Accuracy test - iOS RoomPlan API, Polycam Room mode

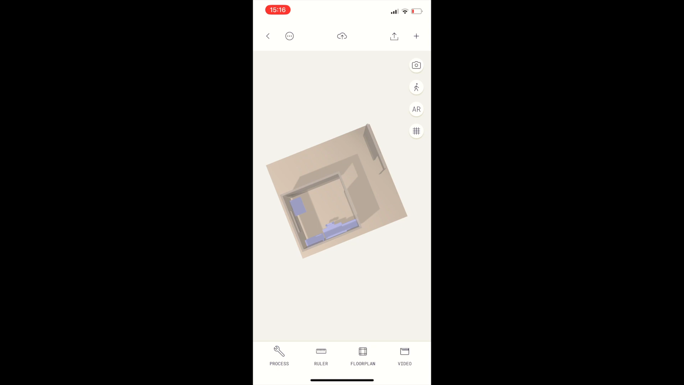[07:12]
It has captured the windows, the door, the two shelves and both desks and even the chair. However it's missing the
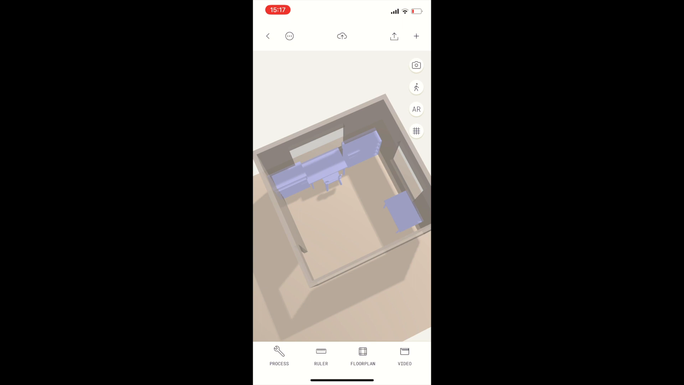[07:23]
posts in the corner and that's not a good sign at all.
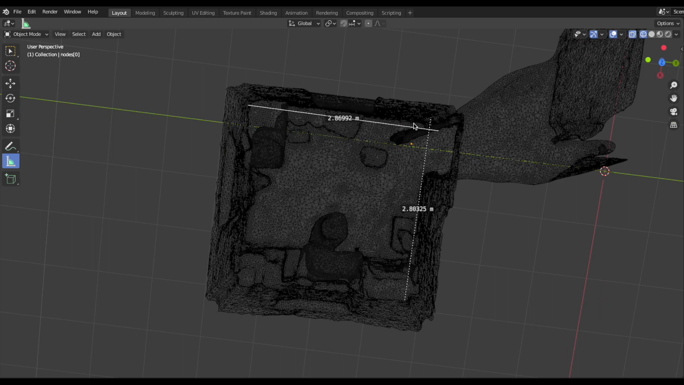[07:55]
You can see the more detailed and heavier model and when I zoom in you can also see that the measurements are no longer lining up with the model. So I re-measure it and there is a surprisingly large difference for such a small space. The lidar model is 14 centimeter wider
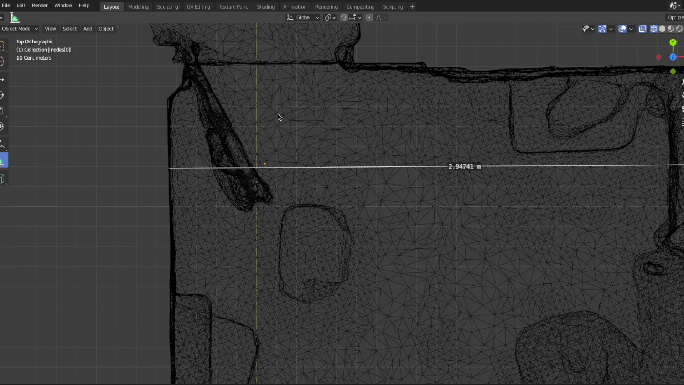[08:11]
and 17 centimeter longer than the automated CAD 3D model which
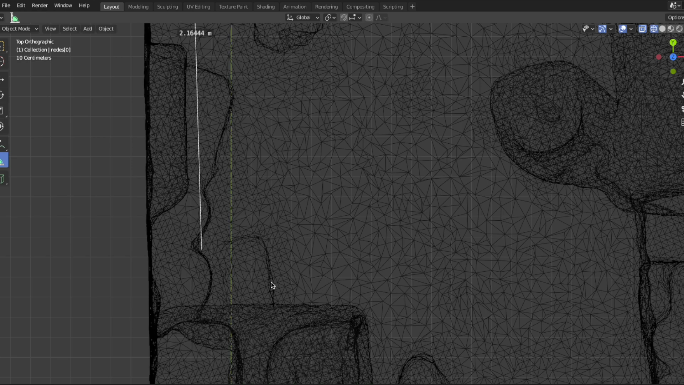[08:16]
is about the same size as the posts which are causing these issues.
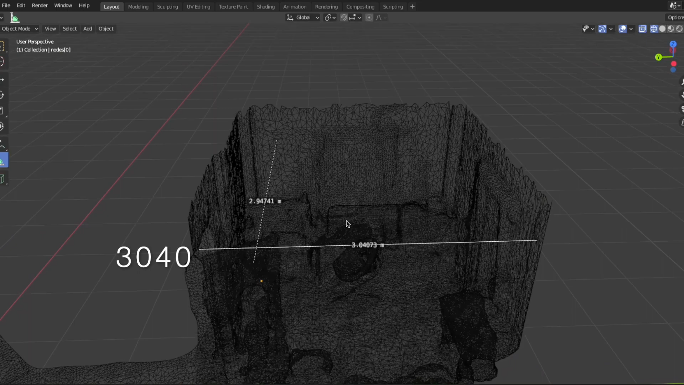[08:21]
With the raw lidar data you can also pick out
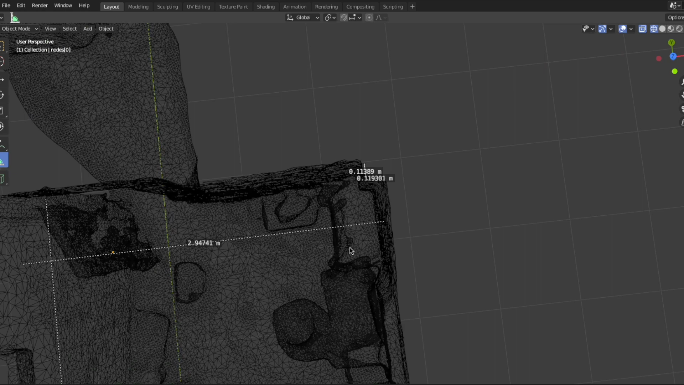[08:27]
the posts in the corners and measure them with precision.